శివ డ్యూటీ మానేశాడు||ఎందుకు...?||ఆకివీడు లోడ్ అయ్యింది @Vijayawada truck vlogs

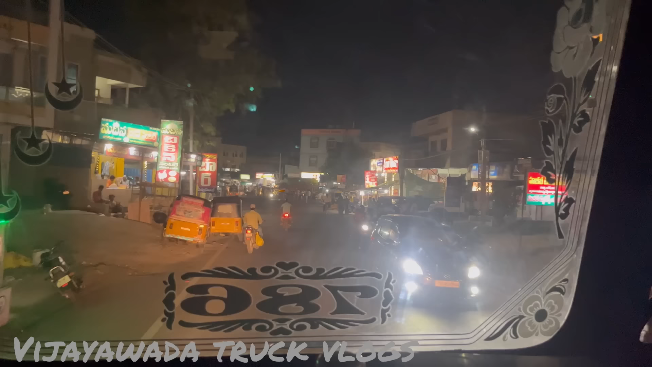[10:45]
తెల్లారిపాటికల్ వెళ్ళిపోయిన తర్వాత మనకు మధ్యాహ్నం కల్లా అన్లోడ్ అయిపోతుంది. ఇక్కడ నుంచి లెఫ్ట్ తీసుకోవాలి.
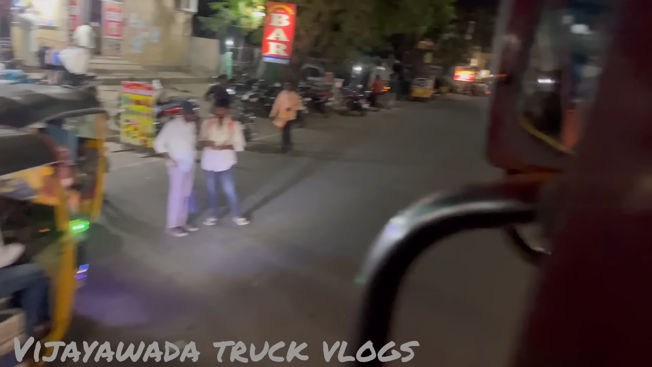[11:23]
ఇది మొత్తం ఖమ్మం రోడ్డు. సో మీరు థంబ్నైల్ మీద చూసే ఉంటారు,